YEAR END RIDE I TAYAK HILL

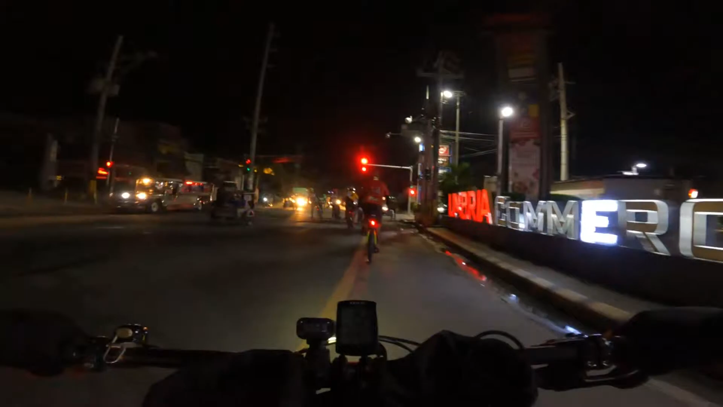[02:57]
Dito na tayo sa Pavilion Mall.
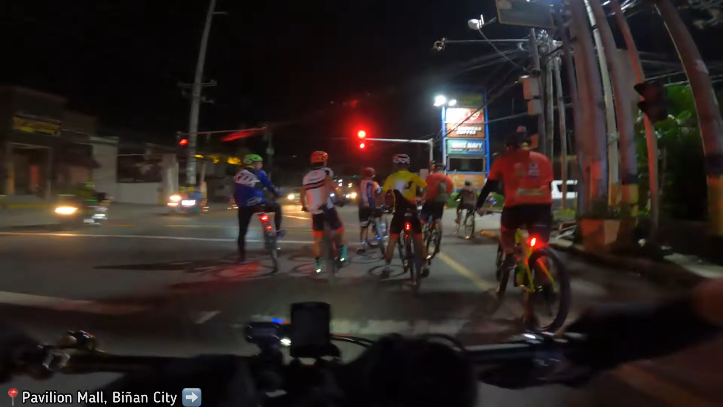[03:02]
Ang nasa right side. So, approaching Santa Rosa, Laguna. Pag pumaliwa kayo dyan, papuntang bayan.
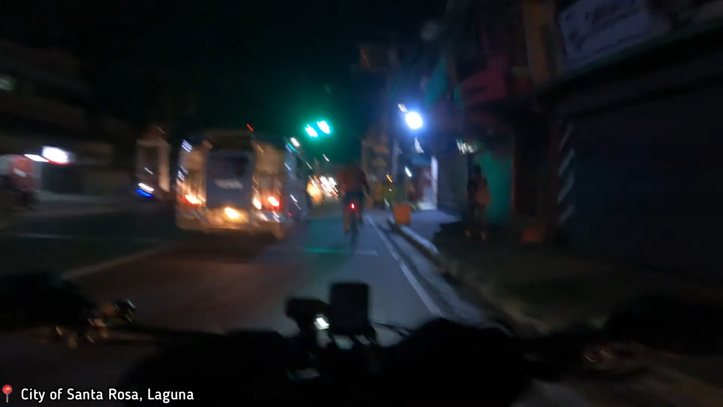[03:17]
Itong straight, papuntang Calamba. Robinson, Santa Rosa.
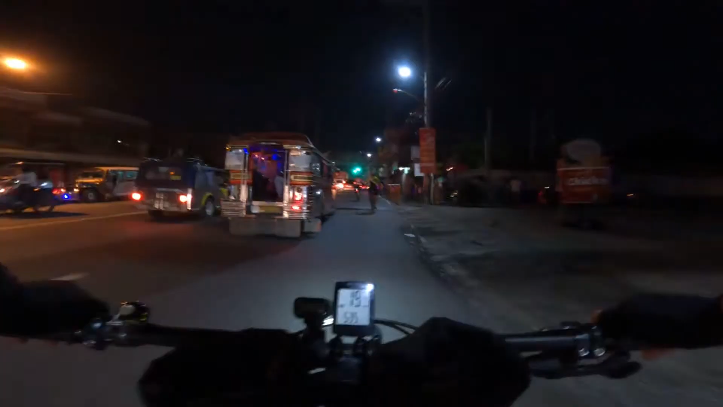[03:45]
Woohoo! Dito na tayo sa Cabuyao, Laguna. Pag kumanang kayo dyan, may shortcut yan papuntang Nubali din.
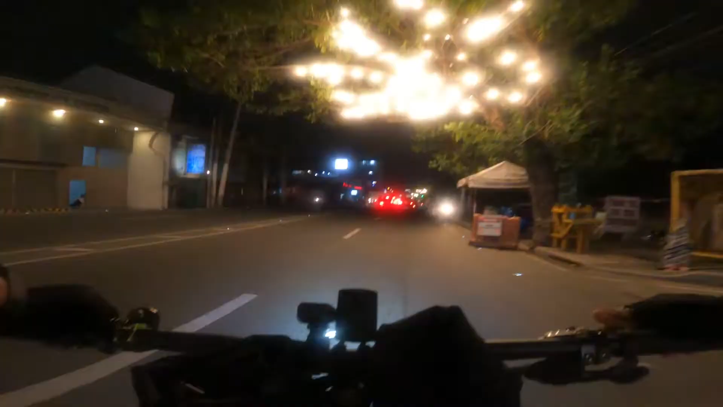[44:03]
San Pedro approaching Pasita Complex. Ohoy.